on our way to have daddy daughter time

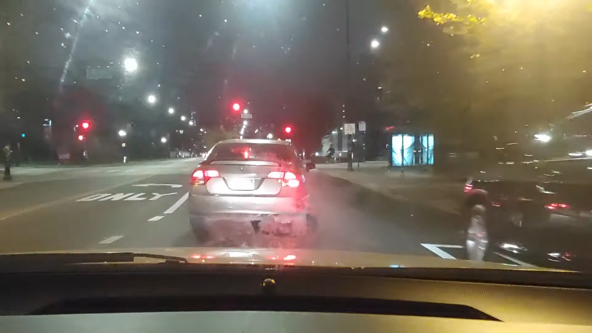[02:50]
Turn, it's after 7. You can fucking turn, dog. Yeah. Somebody done hit one of them already. He just fucked this street all, bro.